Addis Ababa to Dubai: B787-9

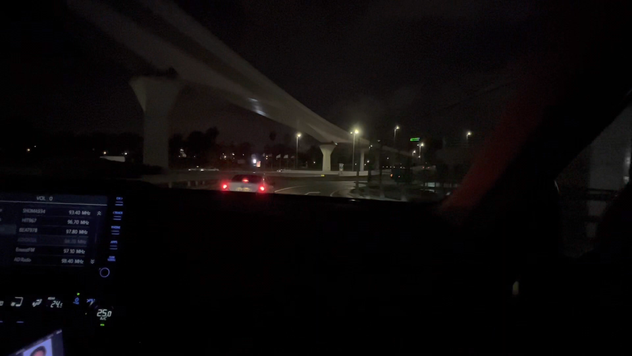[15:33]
He's also a pilot. He's flying Emirates 380. So we landed here in Dubai at 4 a.m.
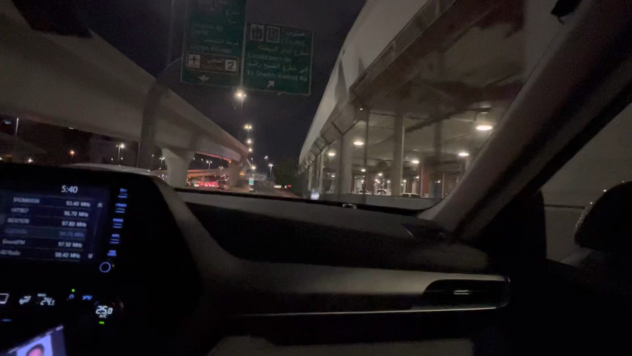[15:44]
and now it's around 5 past 5 here. So yeah, the weather here is good.
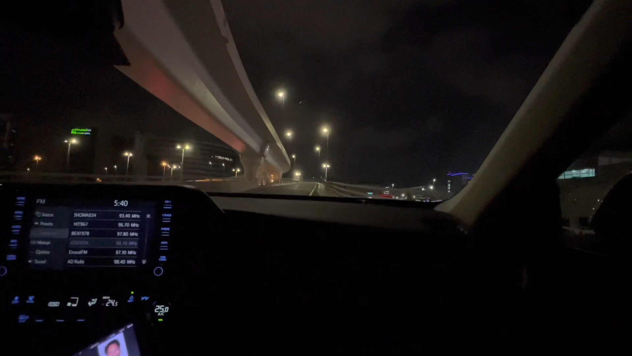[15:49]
Everything perfect. So this is specifically Terminal 1 here.
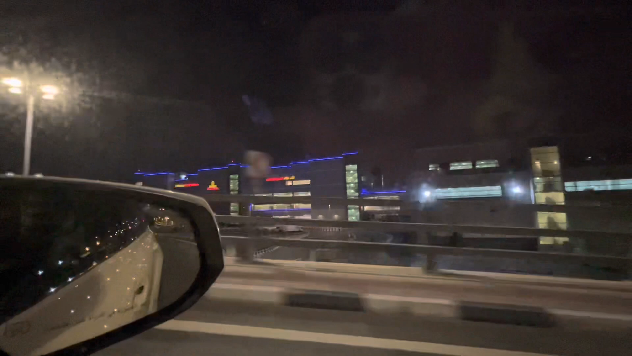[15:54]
The Dubai airport has got 3 terminals,
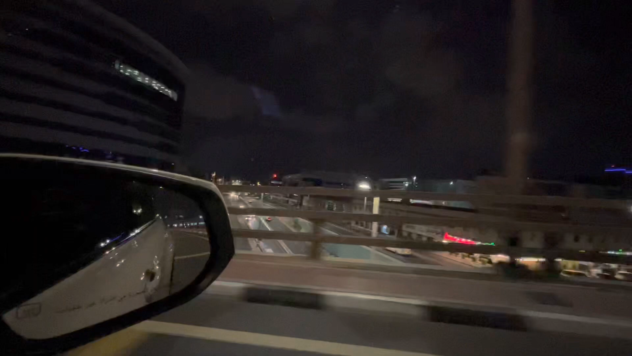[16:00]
Terminal 1 up to 3 terminals, but the Terminal 3 is mainly for Emirates flights. Interesting.